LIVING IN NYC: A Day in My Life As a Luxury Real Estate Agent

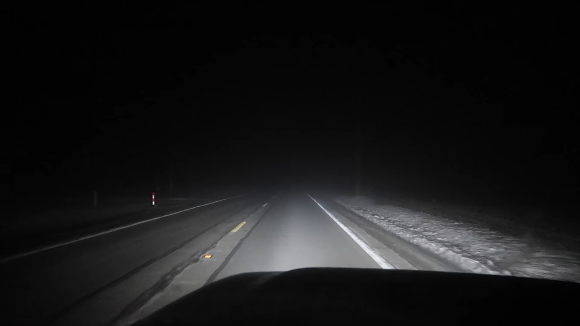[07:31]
We're in the middle of America. It's pretty foggy. It's cold.